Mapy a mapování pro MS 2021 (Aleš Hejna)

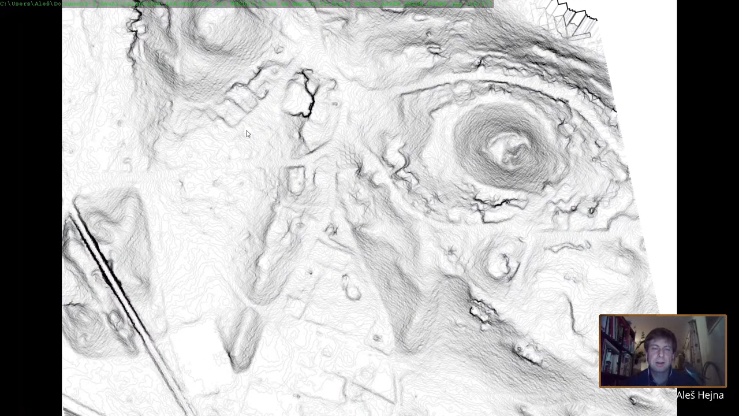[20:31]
kde je prudší svah, to všechno jde z toho vyčíst. Tady je moje trasa, když jsem chodil v tom terénu,